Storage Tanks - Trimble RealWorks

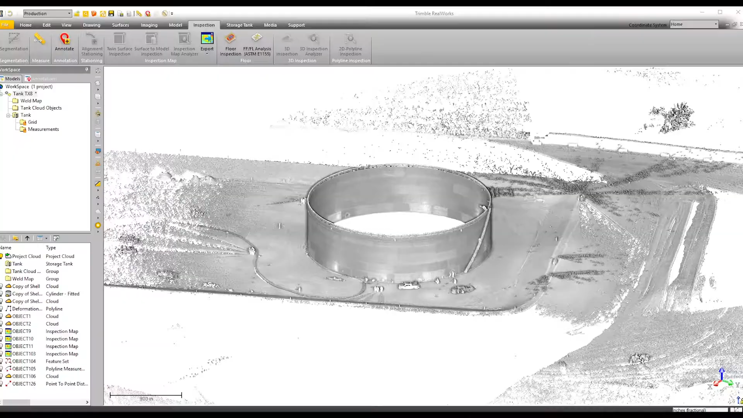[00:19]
the specifications that the client would expect.
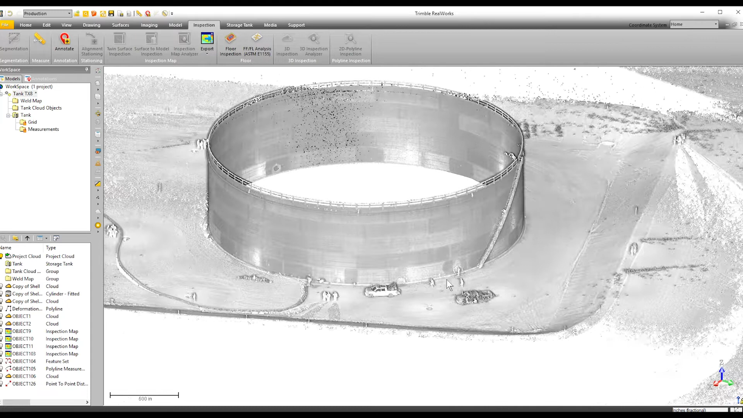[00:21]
A lot of people like the image mapping and be able to see basically like a topographical or heat map,
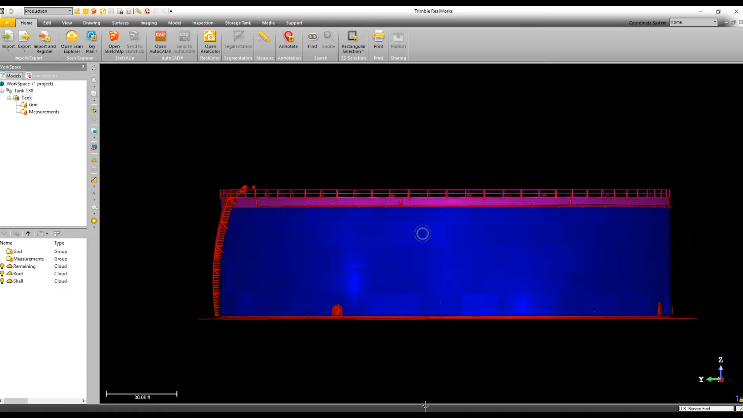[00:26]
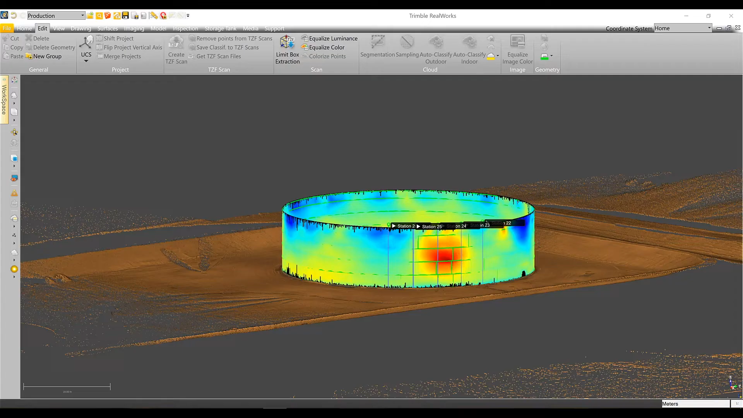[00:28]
seeing where their tank is coming in and where their tank is going out.
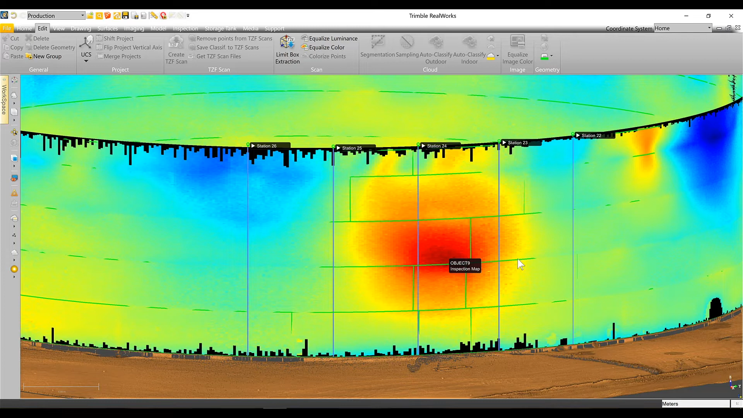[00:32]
But with this, I mean I can set the resolution at measurement every inch and then they can see everywhere that there's a troubled spot that would be missed by the previous way of doing verticals.
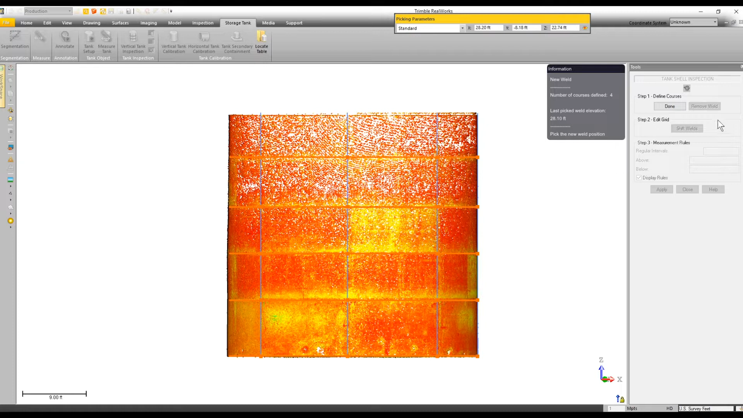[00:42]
It saves a lot of time using the tank setup tool,
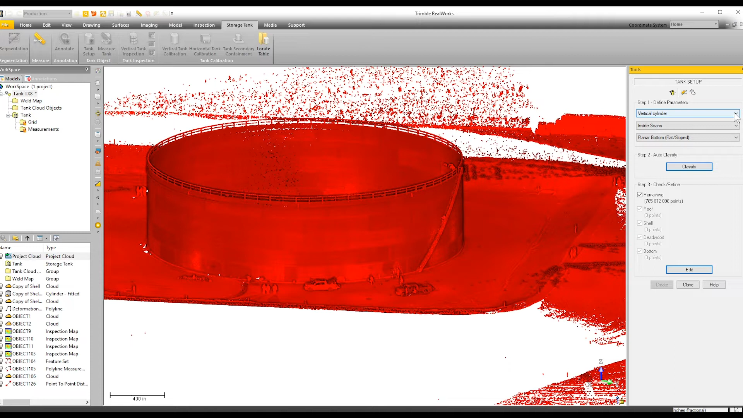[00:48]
cleaning off all the nozzle stairway, all the appendages sticking out of the tank, and it makes it go by a lot faster.